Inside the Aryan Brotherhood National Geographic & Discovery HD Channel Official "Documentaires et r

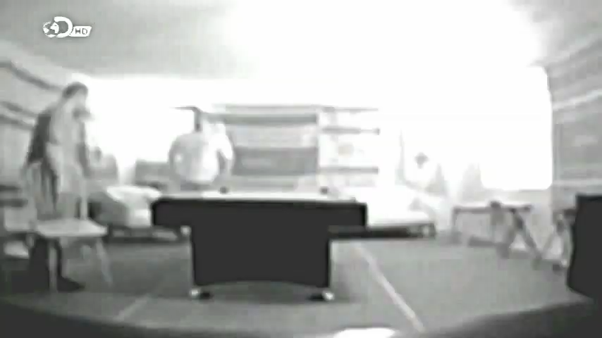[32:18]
Undercover federal agents, posing as ABT members, infiltrated the gang and set up a hidden camera.